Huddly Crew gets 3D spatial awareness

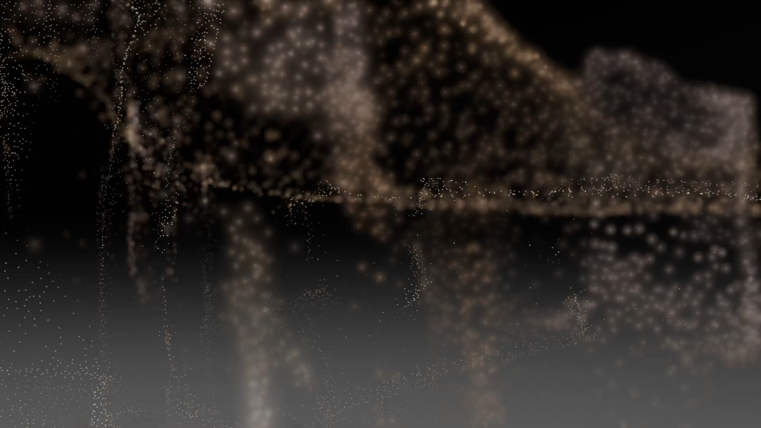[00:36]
1910 introduces a whole new dimension of intelligence into the meeting room,
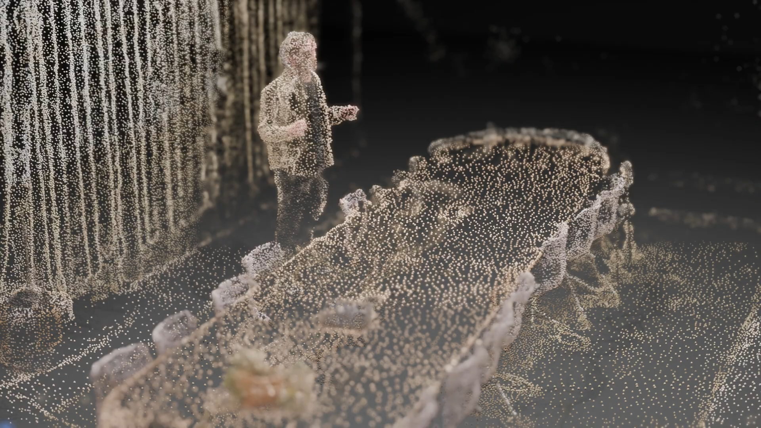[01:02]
It will track the room itself,
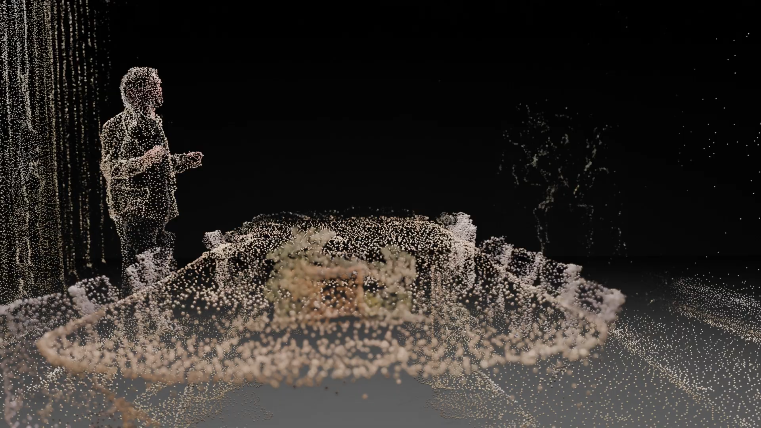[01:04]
walls, tables, objects and people, giving the system full awareness of the space it's in.
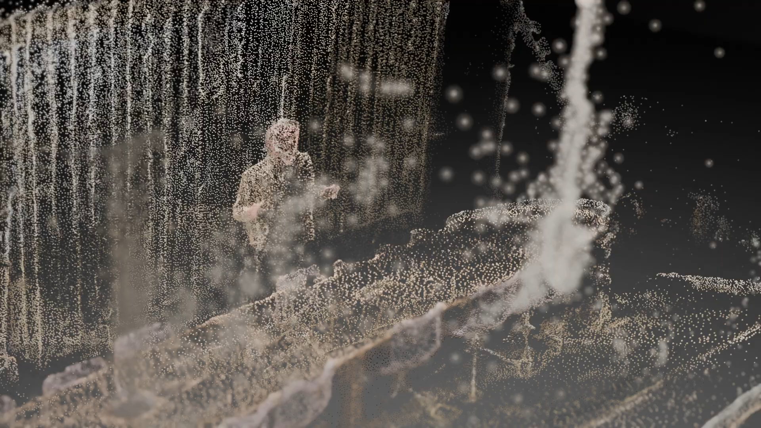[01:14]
Every camera will know where I am, not just on a flat plane but in 3D.
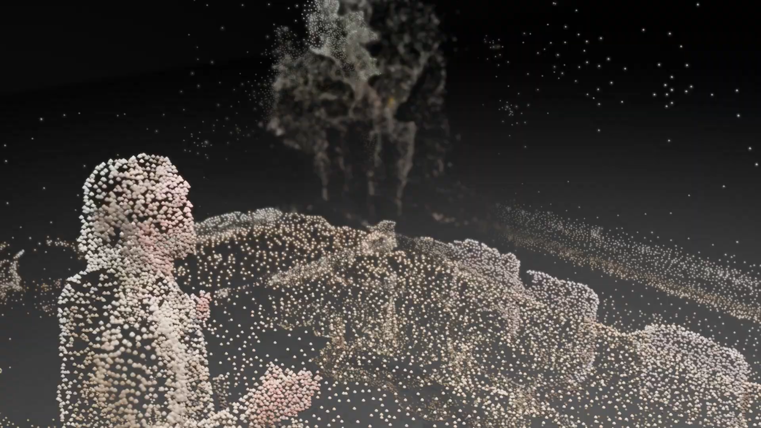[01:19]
The data is instantly synced between the cameras,
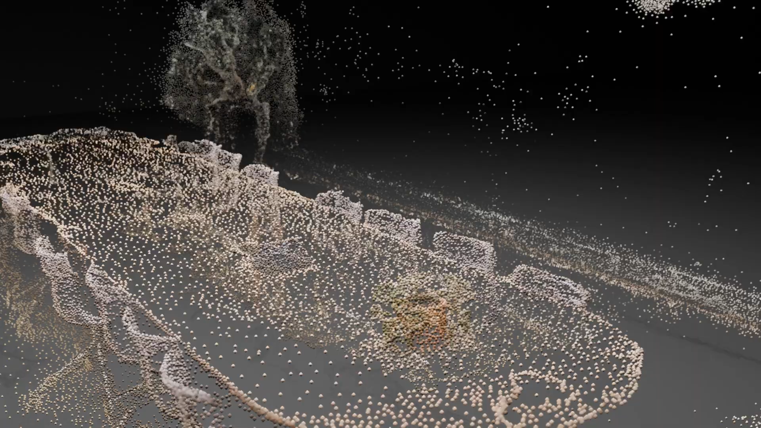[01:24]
enabling smarter decisions and more accurate framing.